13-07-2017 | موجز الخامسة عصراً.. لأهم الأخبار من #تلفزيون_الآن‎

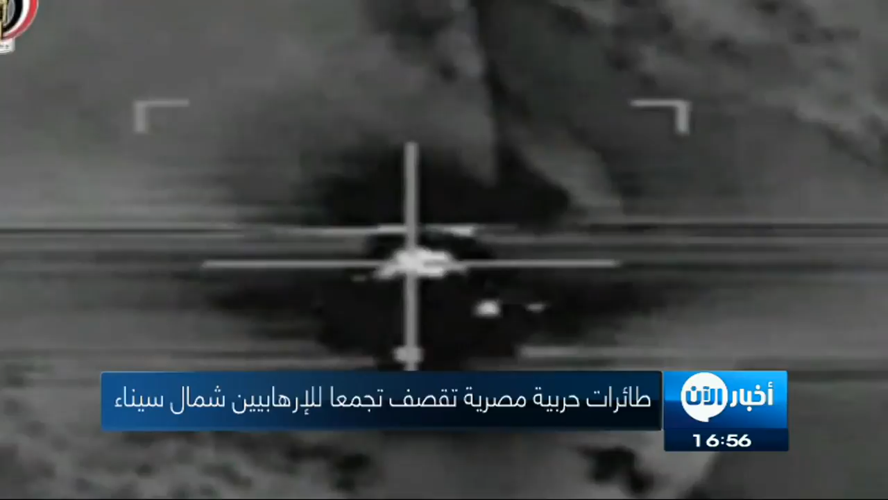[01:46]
سيارة اثناء محاولة فرارها وتمكنت من قتل اربعة ارهابيين كانوا بداخلها هذا